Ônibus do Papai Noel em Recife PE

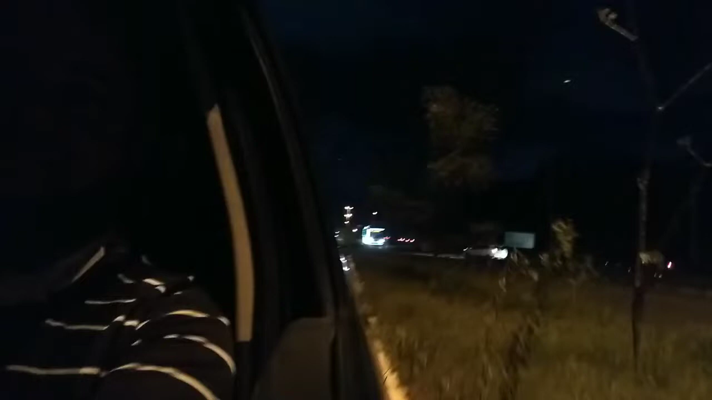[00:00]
Olha aí pessoal, já vem a carruagem aí,
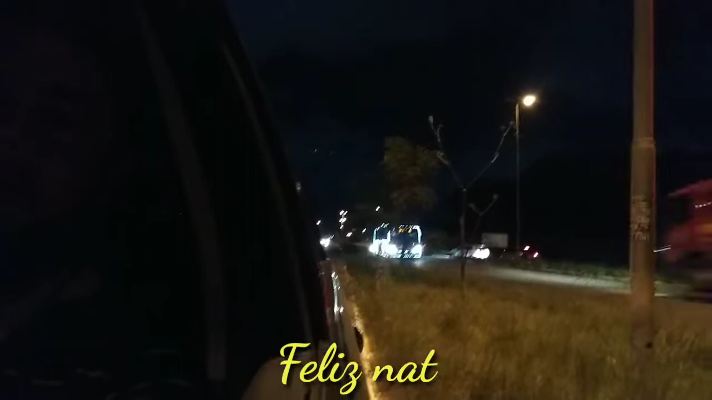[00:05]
ônibus do Papai Noel Olha só, ó
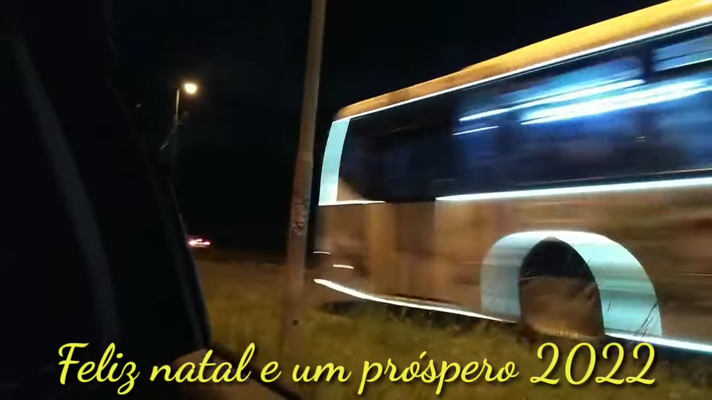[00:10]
Olha ele aí pessoal
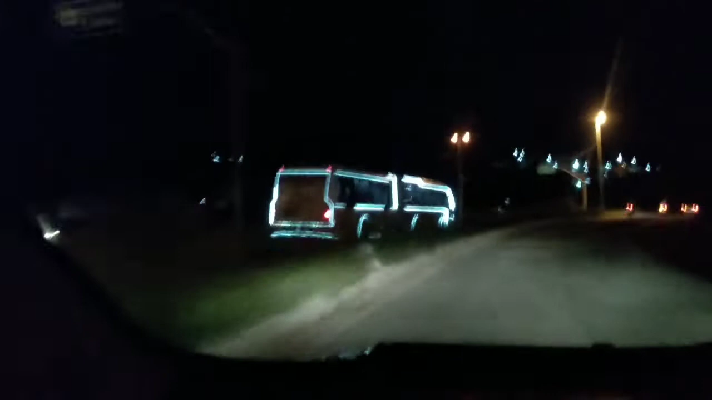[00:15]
Então a volta aqui só pra mostrar a vocês aqui, ônibus do Papai Noel Aqui na PE15
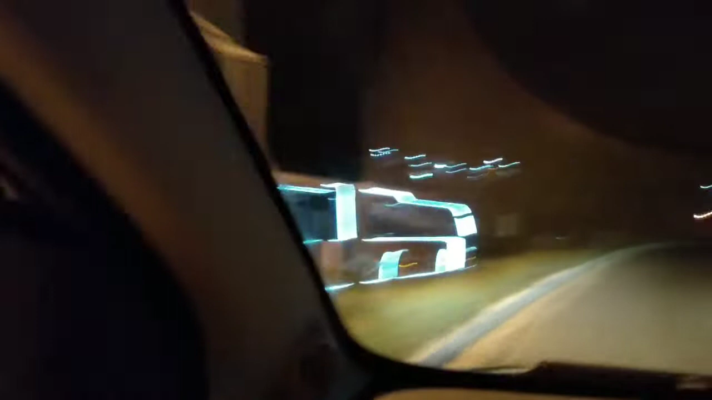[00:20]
Paulista Olha aí, olha a coisa bonita